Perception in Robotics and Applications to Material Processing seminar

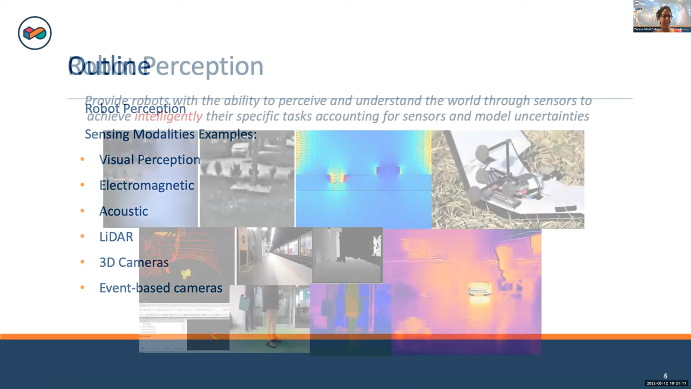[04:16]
okay. So robot perception, it's, um, perception provides, uh, robots, the ability to perceive and understand the world through sensors to achieve intelligent, intelligently, or you can call it also autonomously. There are specific tasks accounting for the sensors and, uh, the, the, the, the uncertainties, right?
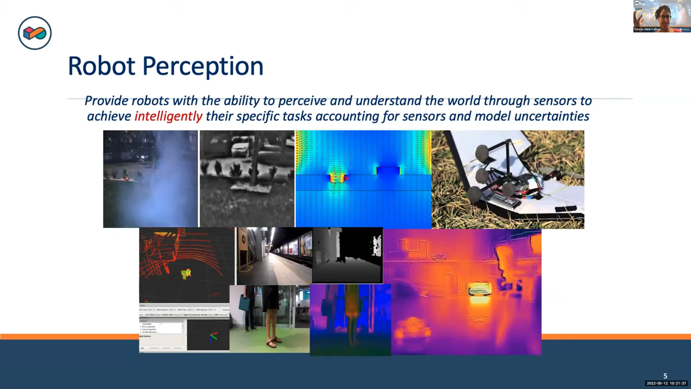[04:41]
Like sensors are mostly noisy and that's what we handle a lot in, in robotic perception. Um, so the,
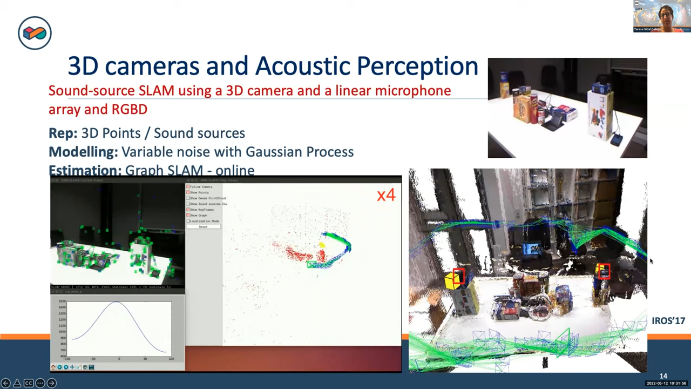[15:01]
we use 3d information and we can have a dense reconstruction of the environment and localizing at the same time, the, the sound source. Okay. Some other work combines LiDAR and IMUs, uh, where we, um, where we use these 3d LiDARs that you can see in the autonomous cars, uh, combined with IMUs to reconstruct a full indoor environment. And this, this, this, the LiDARs allows us to go like really long scale, like long scale.
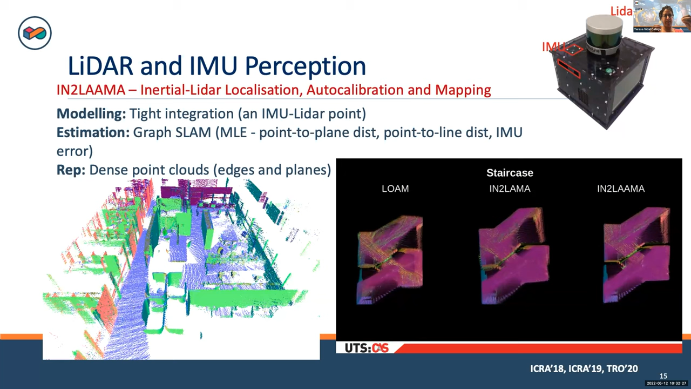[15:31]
We can map full, um, I mean, full rooms for sure, full buildings,
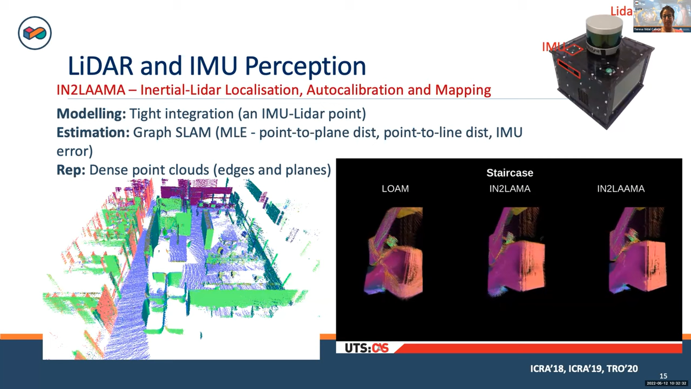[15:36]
uh, or even like an outdoor environment. Um, very, um, very large. And, and obviously we can blame later localizing this environment. I mean, so, I mean, you can see this is very relevant in a manufacturing plan. If we can map the manufacturing plan, we can always localize our robots and our people within those maps.
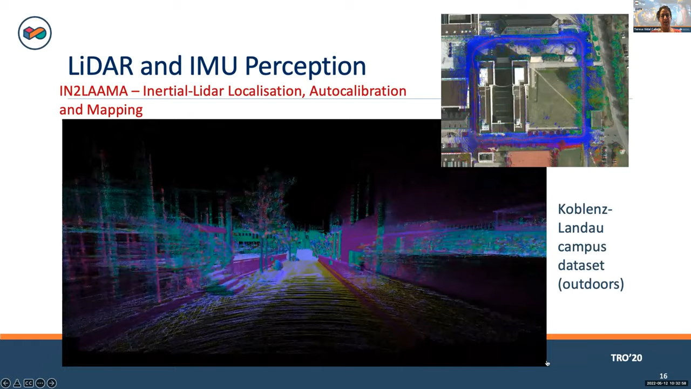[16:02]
Um, all right. And then we can also, well, improve our maps through actions to have better actions to, um, to decide how I can get, um, a better map of the environment. Using a certain action. Or how can I calibrate my sensors? Because that's, that's the other bit of perception. Once you have more, more than one sensor, you need to know where these sensors are with respect to each other.
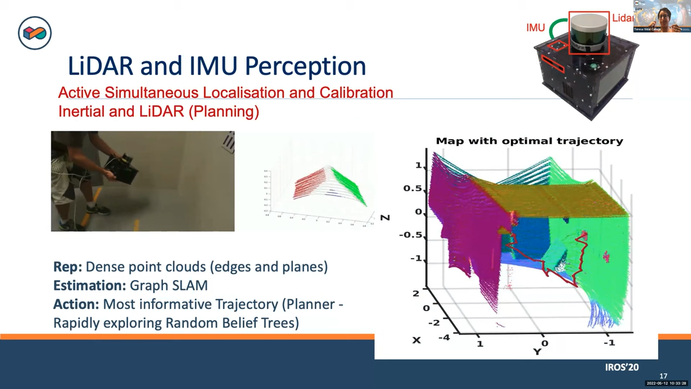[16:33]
You need to know if there is some time shift between those sensors to make, be able to make, um, good information fusion of this.
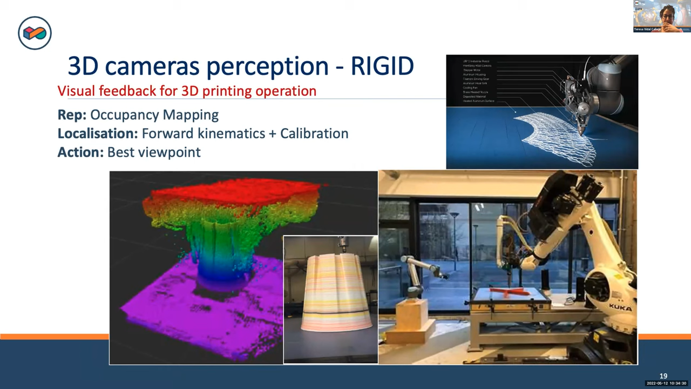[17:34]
uh, uh, task by reconstructing the printing while it's being printed. Right.
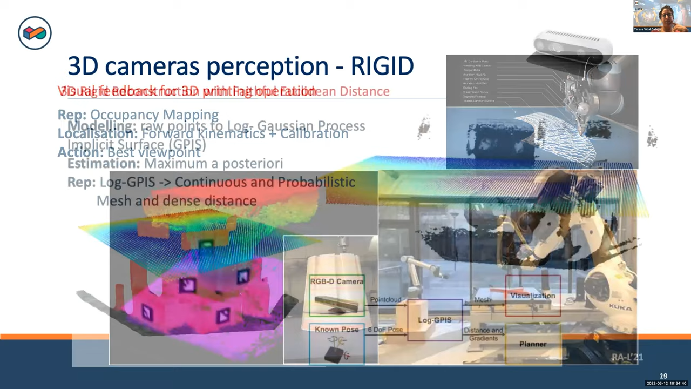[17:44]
Um, and then we've done that with certain representations, but we also, I've worked in representations that are more relevant for manipulation where we get dense information. Um, um, um, um, what we call measures or, or very dense, uh, point close in this case is measured. Um, so you, we can obtain, uh,
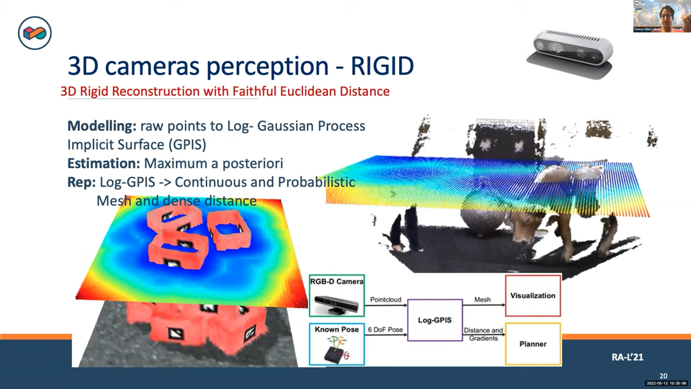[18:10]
this very accurate and dense representation of the environment that can help us to do more,
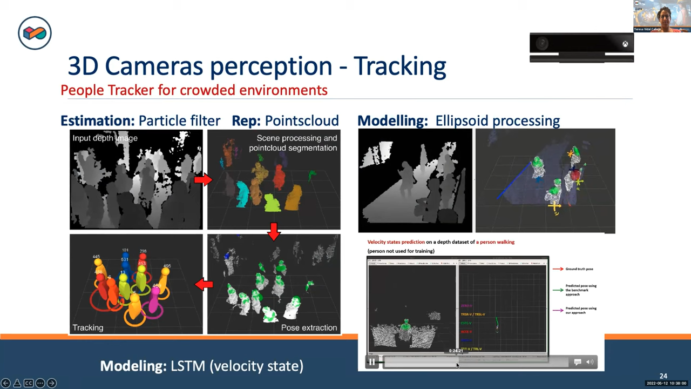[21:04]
Um, as they are moving, sorry, these robots, the, the, the people in the world as they are moving, uh, at all times. Um, well, this, this, this is another sensing modality,